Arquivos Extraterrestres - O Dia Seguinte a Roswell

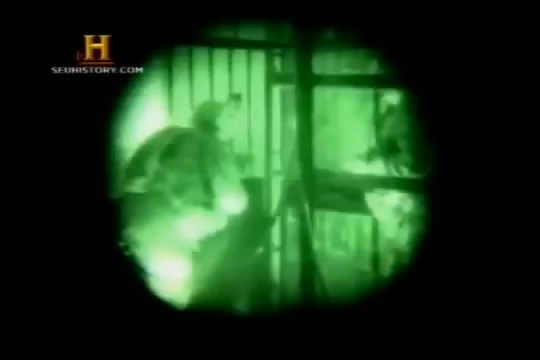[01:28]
óculos de visão noturna e coletes à prova de balas.
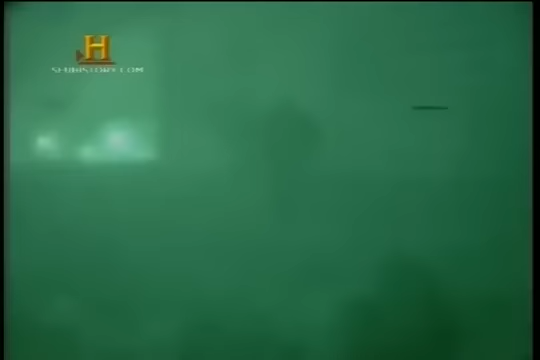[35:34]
Corso também declarou ter inspirado um salto na tecnologia de ampliação de sinal de luz.
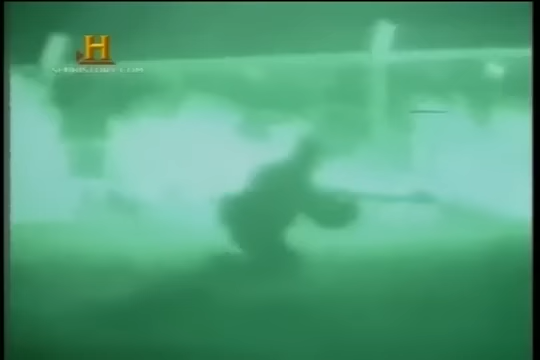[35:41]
Mas os historiadores científicos dizem que a tecnologia de transformar a noite em dia também levou décadas para acontecer.
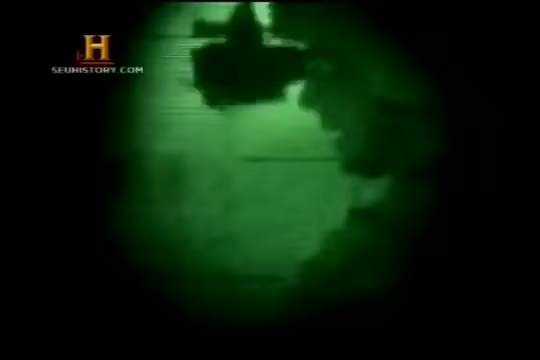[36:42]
Os intensificadores de imagem atuais são
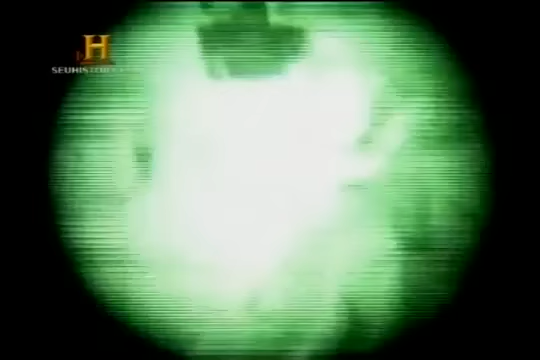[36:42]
tão pequenos que podem ser usados em óculos e podem amplificar a luz 35 mil vezes.